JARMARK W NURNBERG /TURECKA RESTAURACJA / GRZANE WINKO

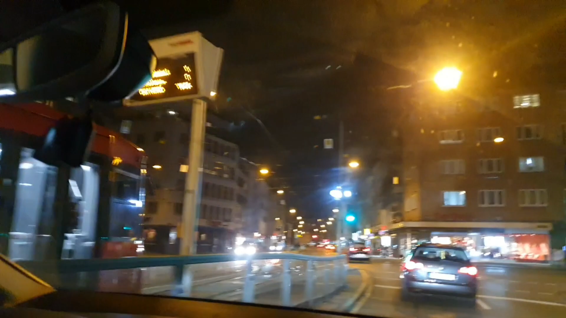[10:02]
A tutaj przejedziemy przez miasto. Co jest fajnego w takim dużym mieście to to, że jest naprawdę bardzo duży wybór w restauracjach i marketach różnego rodzaju. Tutaj w Nürnberg jest bardzo dużo tureckich restauracji i tureckich marketów i tutaj za chwileczkę po prawej stronie zobaczycie jeden z marketów, który się nazywa Antalya i to jest właśnie turecki market.
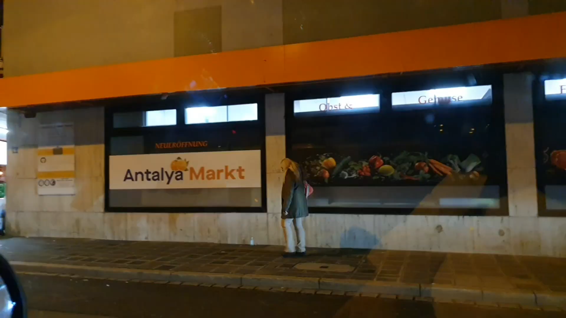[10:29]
Tutaj z prawej strony Wam pokazuję go teraz.
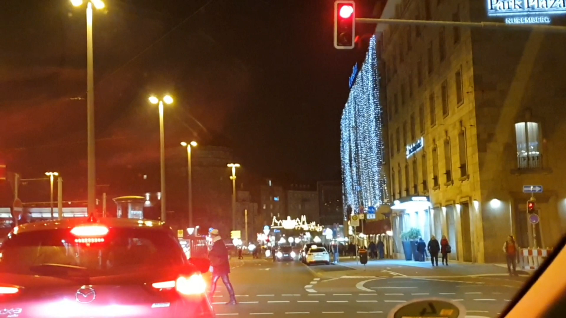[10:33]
Tutaj się zaczyna świątecznie, więc dojeżdżamy chyba do jarmarku. Zobaczcie ile ludzi. Jest godzina, która za 28.00. Zobaczcie ludzi pełna, a nasze miasteczko już jest wymarło w tej porze.